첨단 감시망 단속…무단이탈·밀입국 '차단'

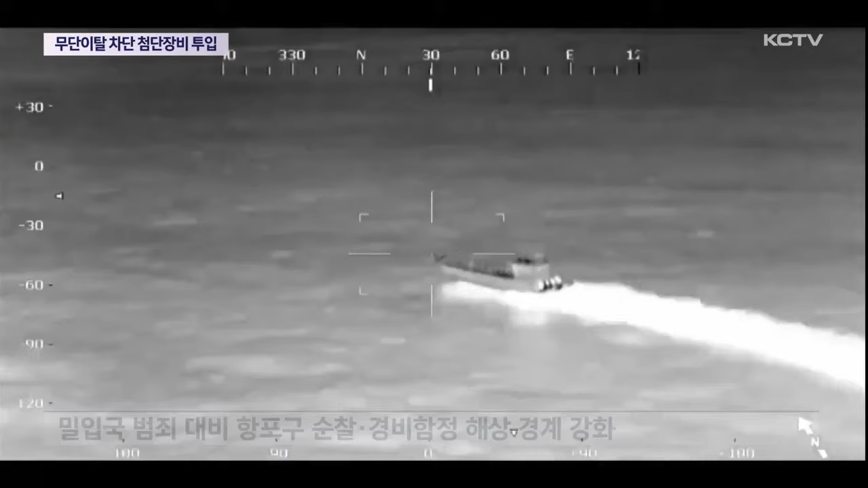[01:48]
특히 충남 보령에서 밀입국 중국인들이 검거될
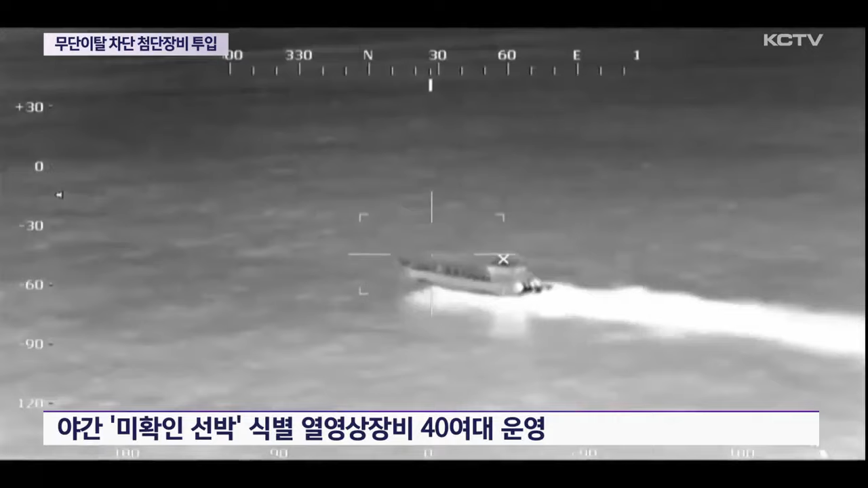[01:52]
때 야간 미확인 선박 식별용으로 활용된 열 영상 장비가 제주에서도 40여 대가 가동 중입니다.